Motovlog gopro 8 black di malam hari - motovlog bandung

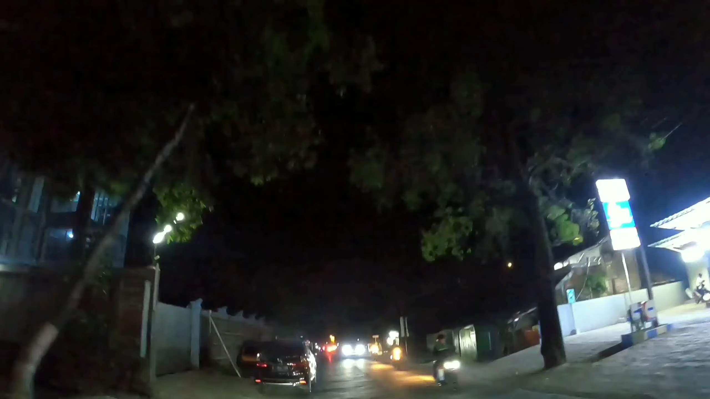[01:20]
Bagus nanti hasilnya kamera video di malam hari dengan mode standar.